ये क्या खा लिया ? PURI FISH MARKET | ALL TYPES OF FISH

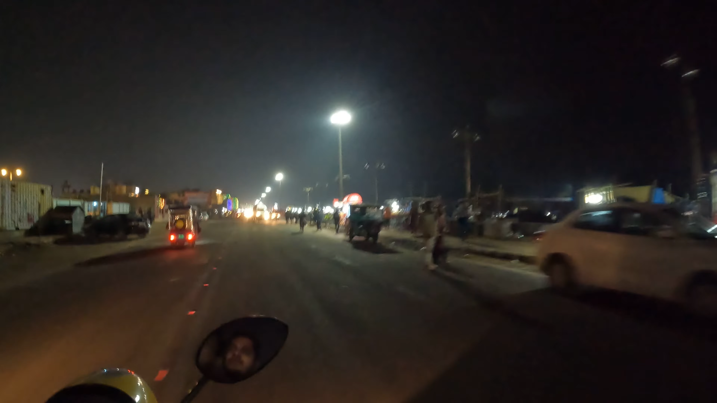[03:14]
तो चकाचौंध के लुत्फ लेने जा रहे हैं शेर, और ये शीशे में एक शेर दिख रहा है, ये शेर नहीं है सुअर है।
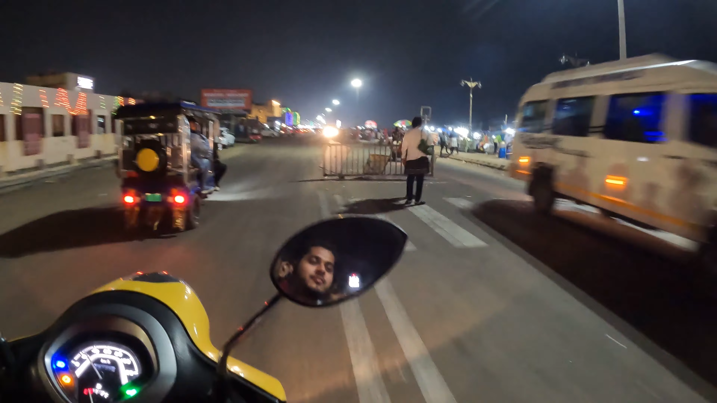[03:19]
और गाइस कौन दिख रहा है, स्कूटी पे ट्रिपलिंग कर रहे हैं